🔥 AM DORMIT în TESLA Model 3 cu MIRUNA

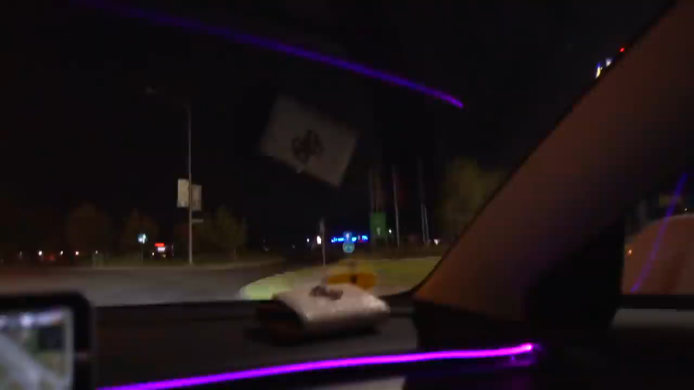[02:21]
Si o sa stam cu masina in parcarea aici Uite ca s-au oprisit luminile Deci ok E ora tarzie In care nici macar luminile nu mai sunt aprinse Cam asa arata parcarea asta Destul de creepy as putea spune Sunt niste oameni in fata, nu?